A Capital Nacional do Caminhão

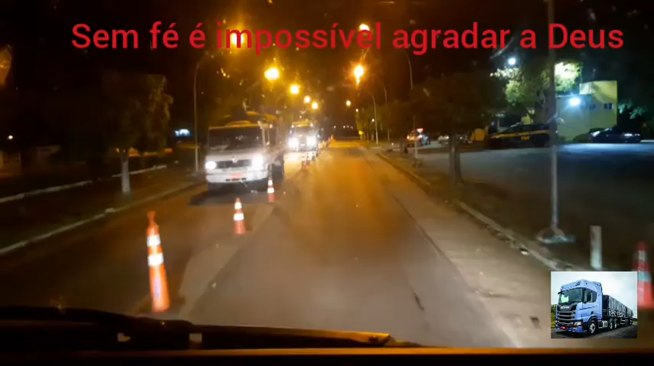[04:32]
Estamos aqui na passão Uma polícia rodoviária federal de Itabaiana A famosa TRF